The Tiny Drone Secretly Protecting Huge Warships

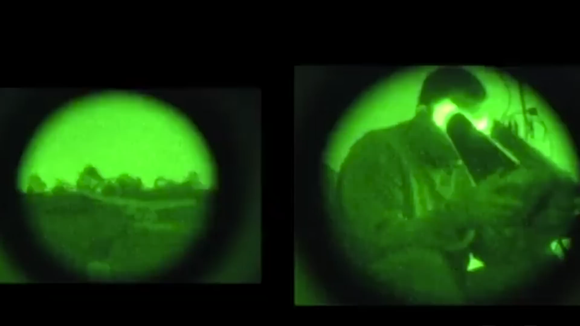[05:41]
and capable of providing nighttime and low-light functionality ranging from near-infrared footage to long-wave infrared imagery.